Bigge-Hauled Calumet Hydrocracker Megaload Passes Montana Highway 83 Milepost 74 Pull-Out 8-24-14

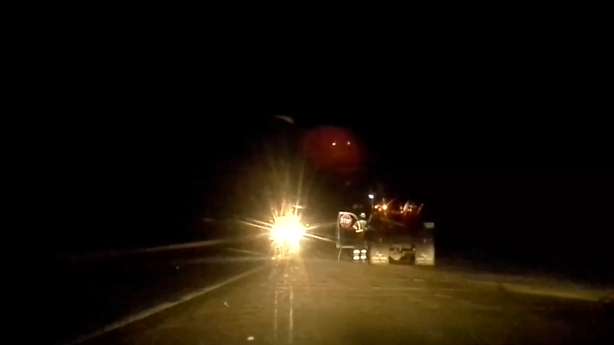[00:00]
So we're here on Highway 83 in Montana, and a flagger has just told us,
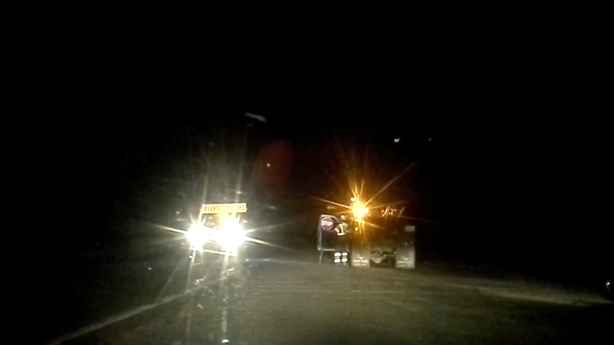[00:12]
and apparently another car that's already parked here, to pull over into a pullout.
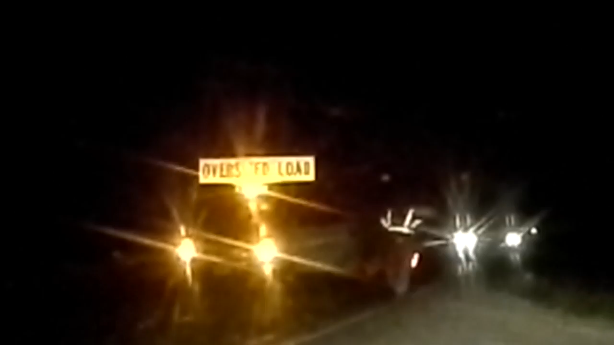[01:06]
And he's sitting smack dab in the middle of the road.
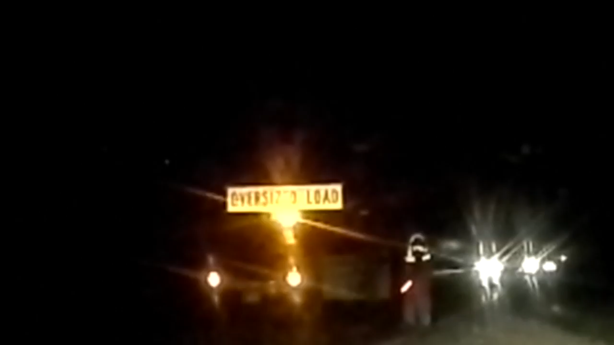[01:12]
And there's a bunch of vehicles back behind him, looking like the convoy.
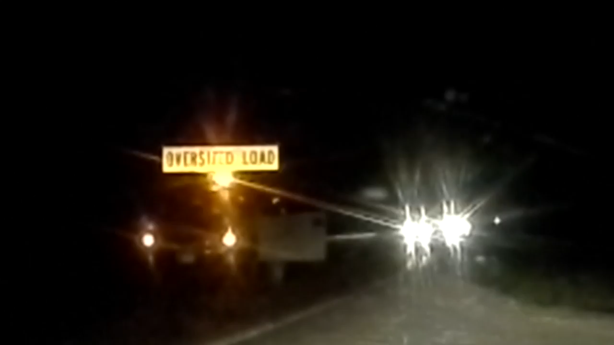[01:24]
And here we wait. And that flagger's taken off.
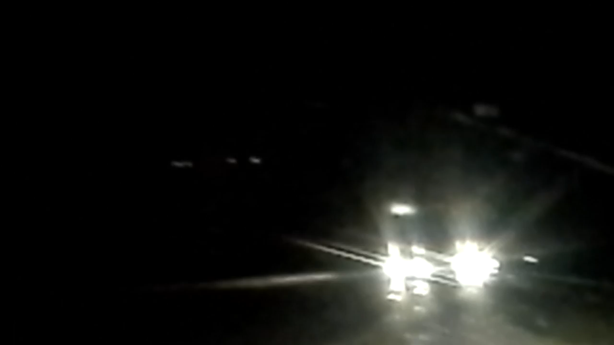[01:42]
We can only guess this is the convoy coming around the corner. And it's Sunday night. About 10:07 on August 24th, I think it is. And here comes the industrial parade.